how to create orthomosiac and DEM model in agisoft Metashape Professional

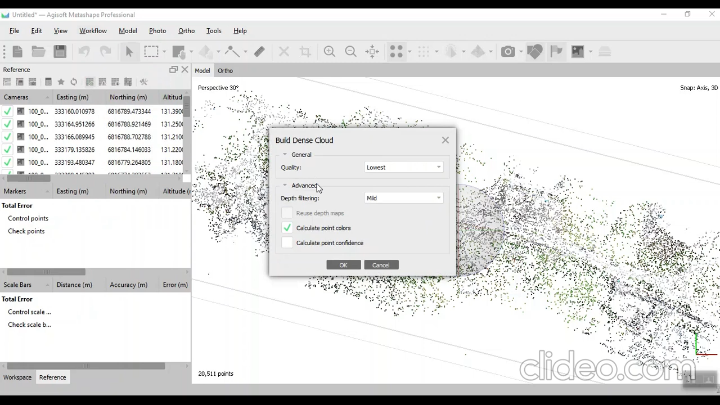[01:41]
lowest lowest mild click on ok it will take some time when the dense cloud is built then we save our project save as
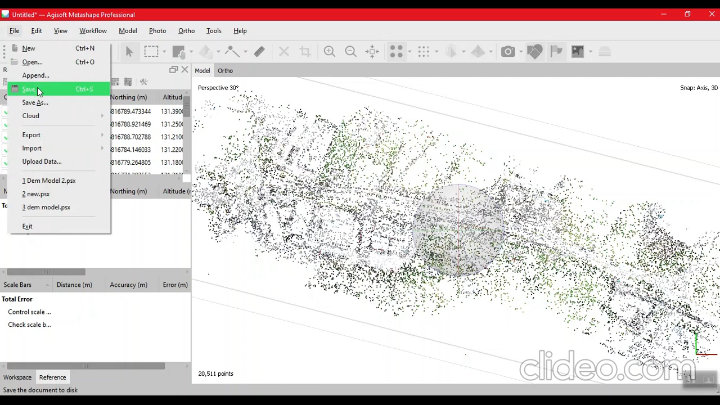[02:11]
let's say dsm model
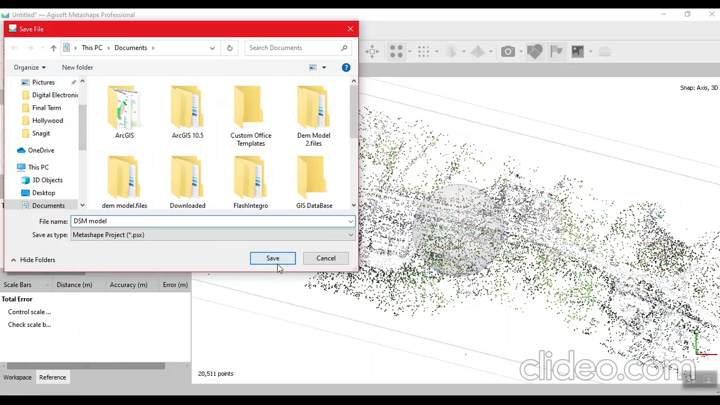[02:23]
save after saving our project then we click on workflow then we build them dsm click on ok it will take some time we will wait
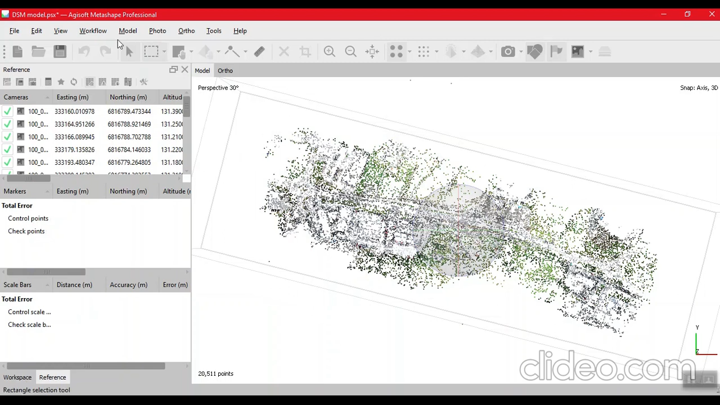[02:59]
now we now our dm is now our dm model is created now we click on workflow and build orthomosec click on then click on click on ok
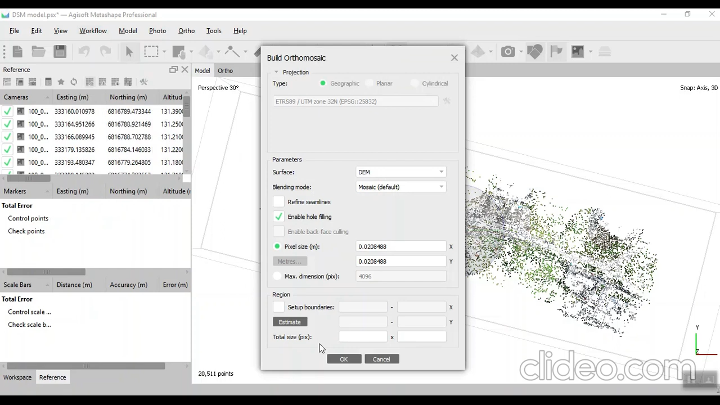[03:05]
it will take some time we will wait
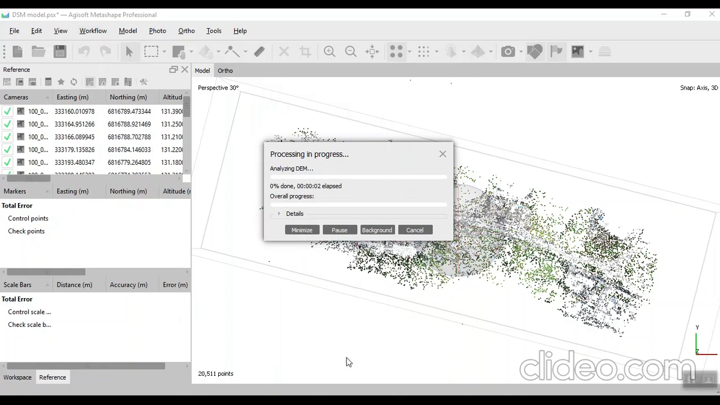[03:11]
thomosec is created we can
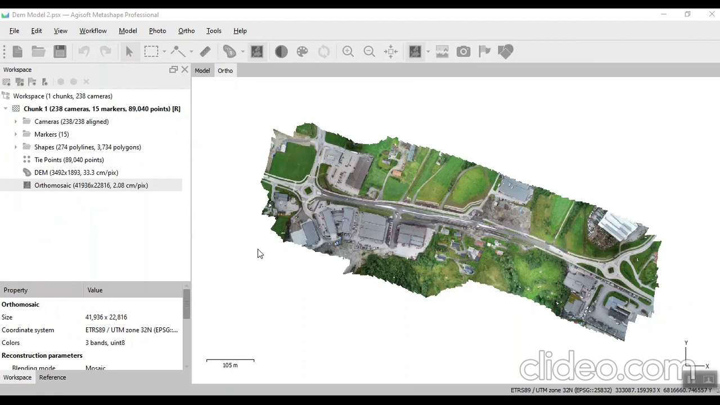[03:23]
look at and there is our dm model thank you